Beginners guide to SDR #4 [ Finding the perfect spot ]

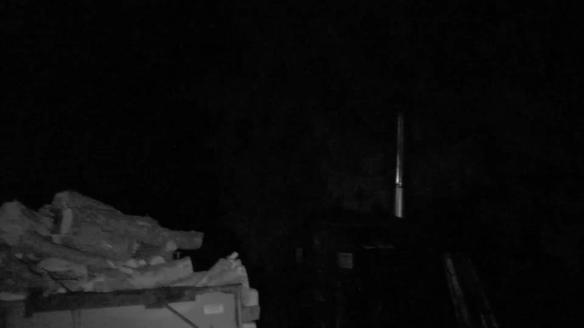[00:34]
hello everybody we are on location today and today we are at up north at my relatives house and I have access to
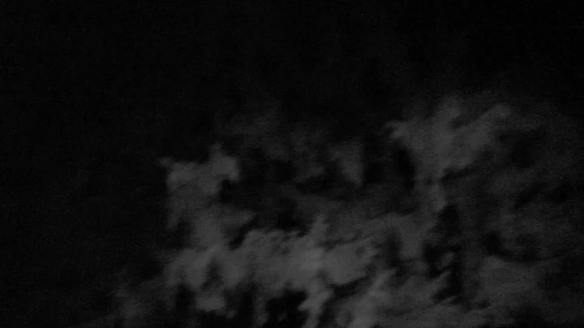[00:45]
night vision although not very good night vision and
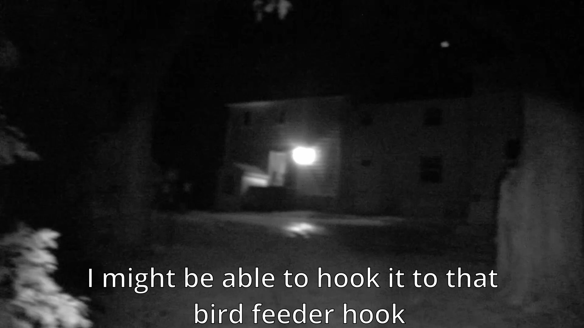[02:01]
I might be able to hook it to that um what is it bird feeder I want to see if I can like stick it to this tree somehow
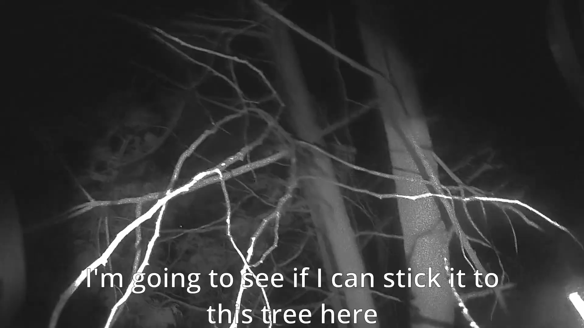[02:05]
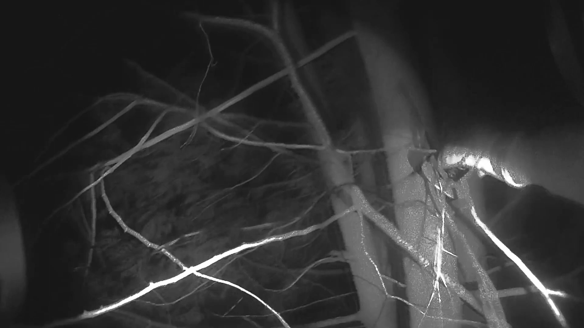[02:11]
oh yeah let's just hook it to this tree screw it wow look at that it's all tangled up like but I can just imagine the goodies
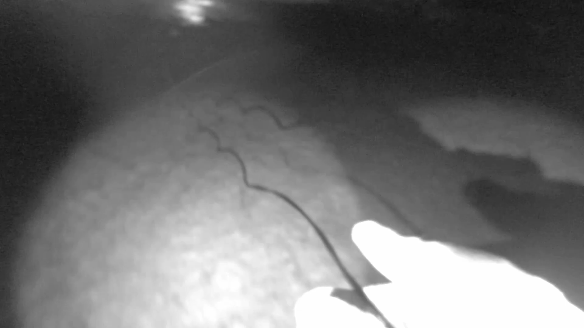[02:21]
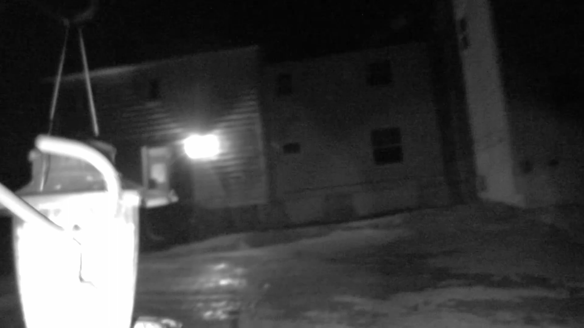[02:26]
we're gonna hook it up here damn
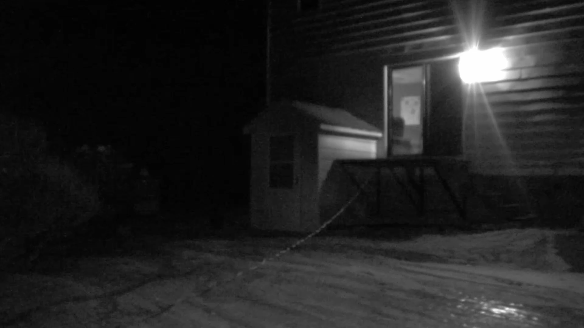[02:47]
wow now that's a beauty 100 feet of antenna let's see if I can get up here